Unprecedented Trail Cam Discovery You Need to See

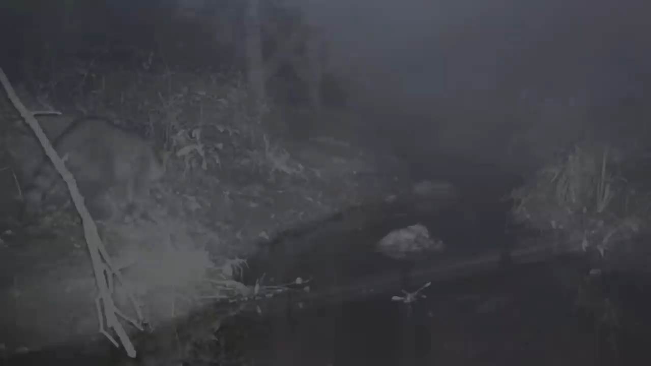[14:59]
It walks on the riverbank, increasing its pace as though if it didn't it would sleep hungry. It is lucky and catches its prey but could not quite grasp it properly as it jumps into the water and swims away.
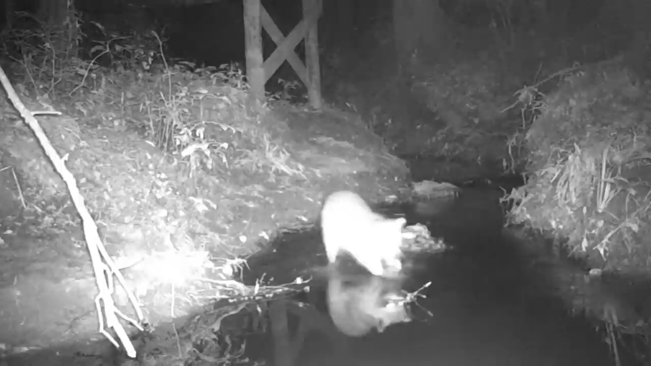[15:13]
The raccoon quickly follows it, but it loses it and it seems to have lost its night's meal. Another raccoon emerged from behind the camera and appeared to threaten the first one as it was given a menacing stance.
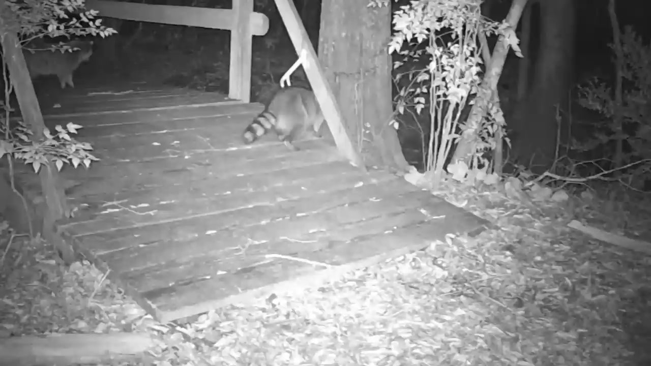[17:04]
Survival of the fittest is the rule of the world, and in this clip, we see a raccoon asserting its dominance over another.
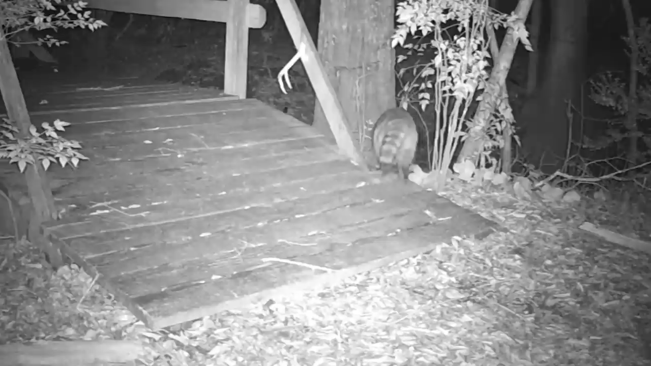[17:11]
A security camera captures two raccoons following each other on a bridge in the middle of the night. The one ahead diverts to a tree next to the bridge, and the one behind closely follows. As though possessed, the raccoon behind ferociously attacks his comrade and chases him away. This was accompanied by a loud shriek as though to scare away his felly nocturnal companion.